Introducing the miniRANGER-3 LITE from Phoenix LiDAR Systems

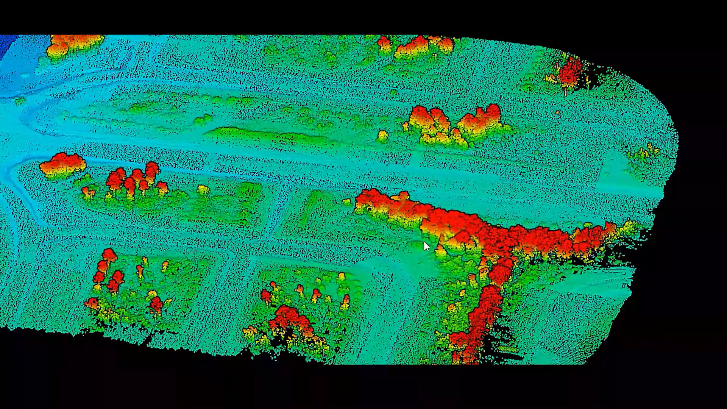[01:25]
The added benefit of Phoenix LiDAR System's real-time data visualization feature offers peace of mind on high-value projects.